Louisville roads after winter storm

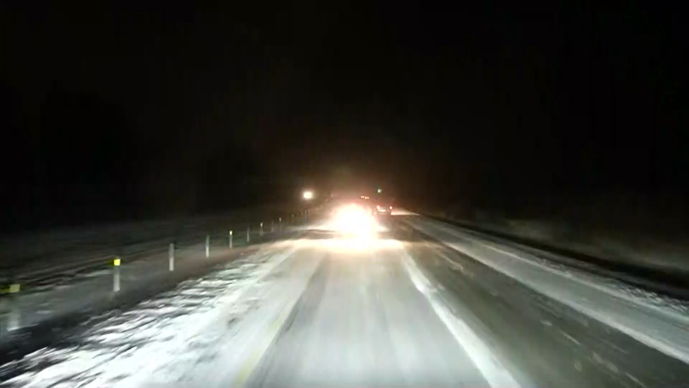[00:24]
Here we go. Here's a much better picture. As you can see, there is actually a snow plow right in front of us. Roadways here are fairly decent, but as you can imagine with the wind chill, anything that's being cleared out, the wind is still blowing it in every direction. We actually had to really slow down our commute because you can feel the wind itself pulling you in whatever direction it is blowing at this time. So, again, if you do have to be out on the roadways this morning,